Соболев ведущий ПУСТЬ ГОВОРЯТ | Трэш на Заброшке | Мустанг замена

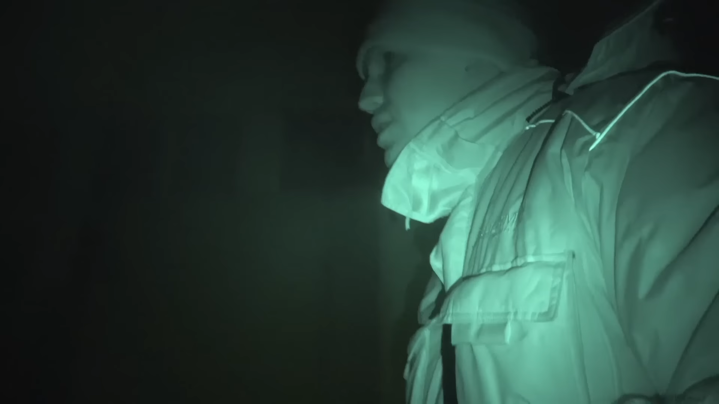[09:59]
Видишь, ее консервируют сейчас для отделки внутри, чтобы никто не ходил.
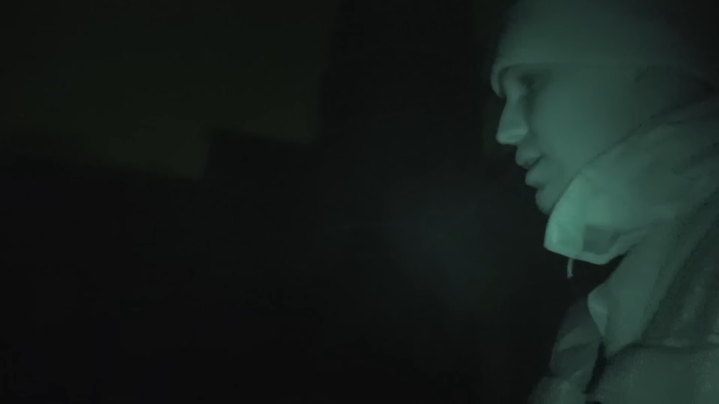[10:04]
Надо искать место, где мы пролезем. Здесь никак вообще.
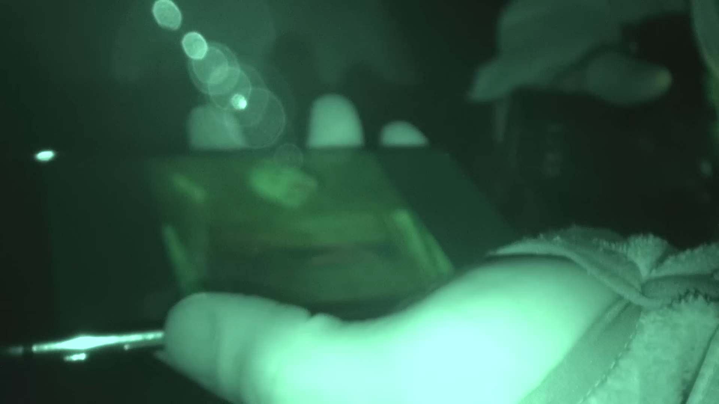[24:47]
Дверь в стене, либо окошечко какое-то выломанное.